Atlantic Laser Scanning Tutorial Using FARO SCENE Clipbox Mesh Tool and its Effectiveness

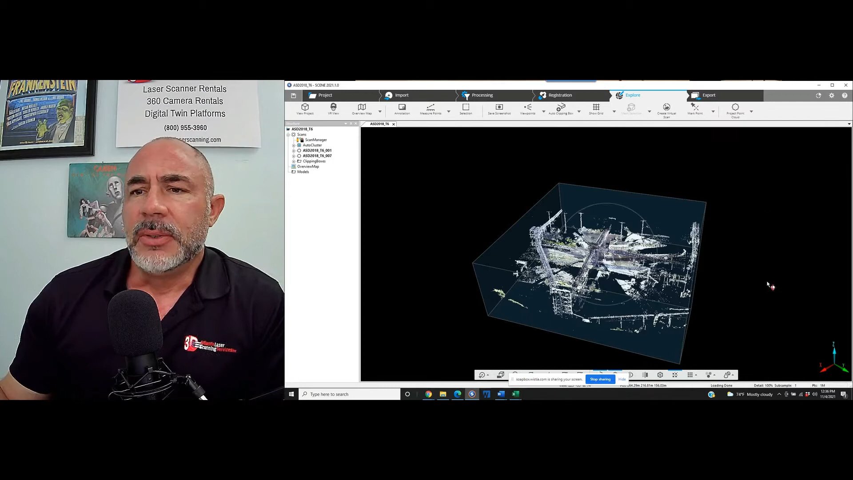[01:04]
we are going to reach inside of this clip box and we are going to create a mesh
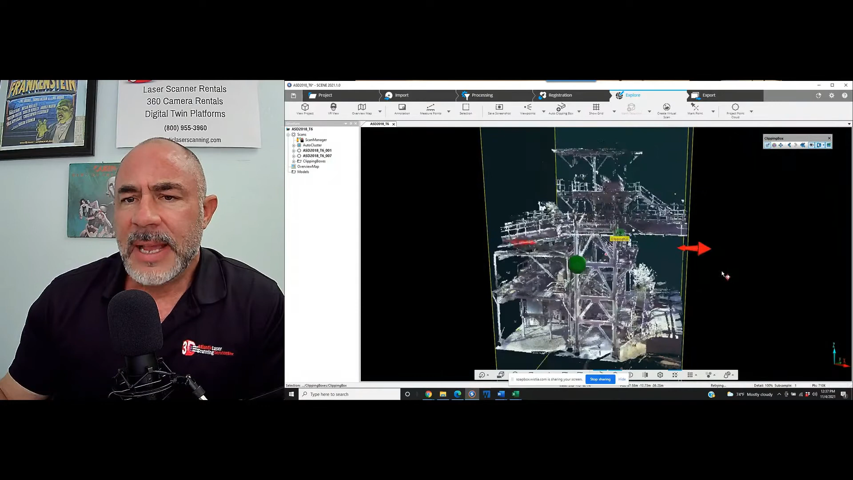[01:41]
and we're going to try this new mesh option with the clip box so we're going to just simply right click inside of the clip
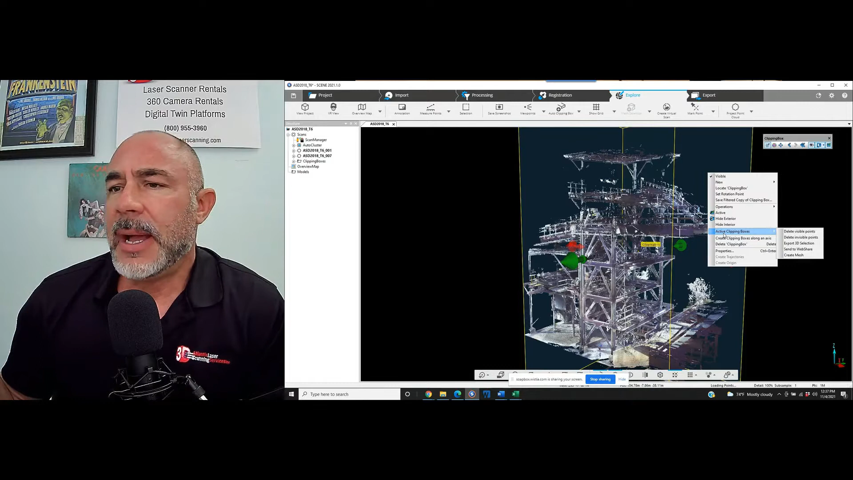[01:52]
box we're going to go to active clipping boxes and down here to create a mesh now here's our settings page it's going to come up we've got
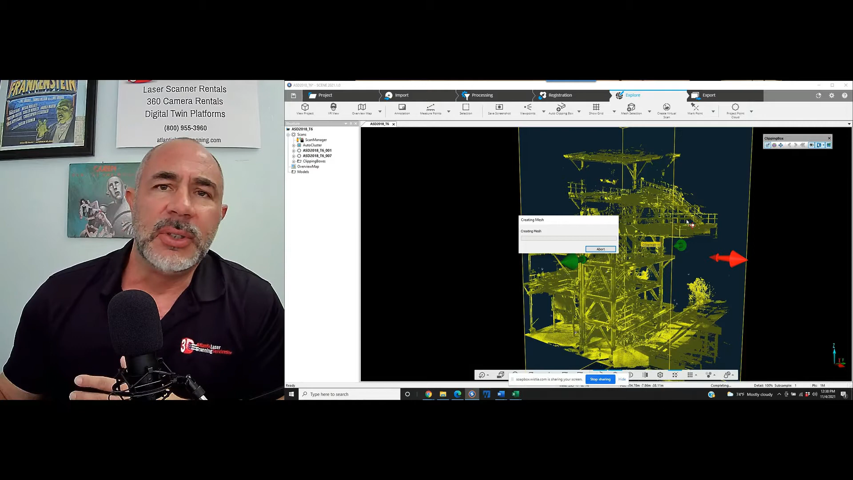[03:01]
but that's what it's telling us so we're going to let this cook for a minute I will let you know when I come back how long this took and we're going to see what we've got maybe this is a great tool maybe it's something that you can utilize if you're scanning a piece of equipment or or you know a scene maybe it's something that will look really great and you can use it on your website you can use it as you know just there's a hundred things that you could use a really nice mesh of a
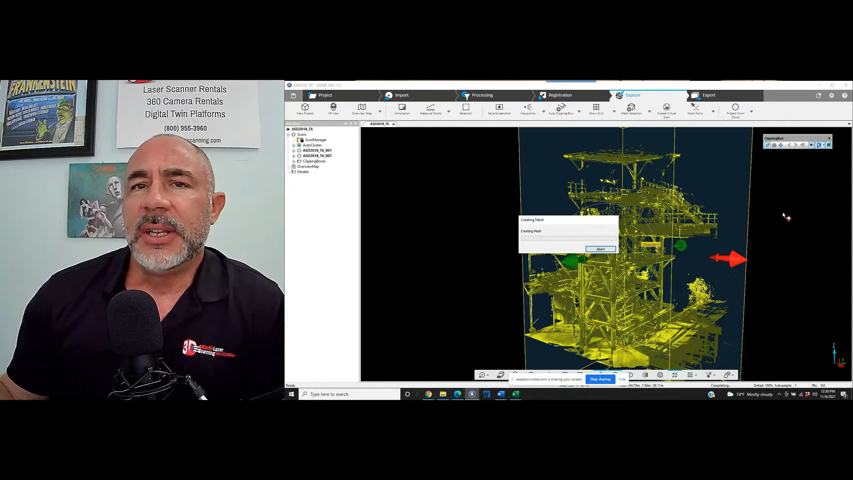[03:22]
scene or a piece of equipment for so let's see what happens all right it's been about 12 or 13 minutes and we have a mesh created inside of our clip
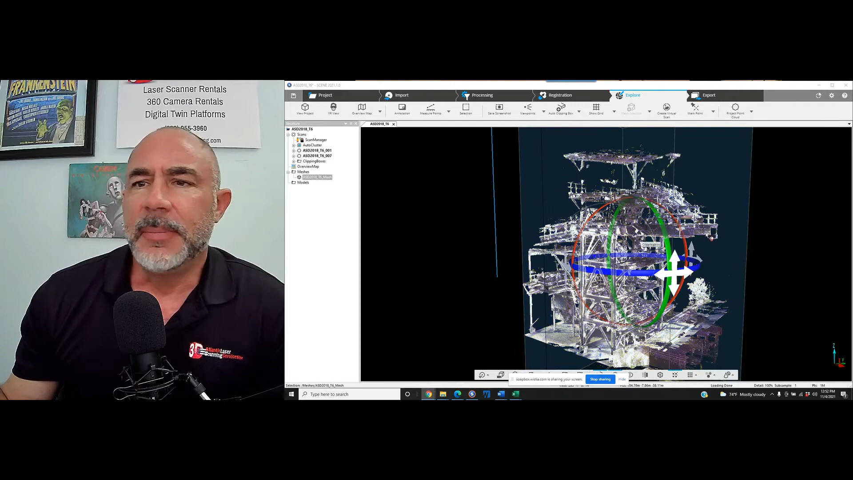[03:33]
box here and so let's just take a look and see what we've got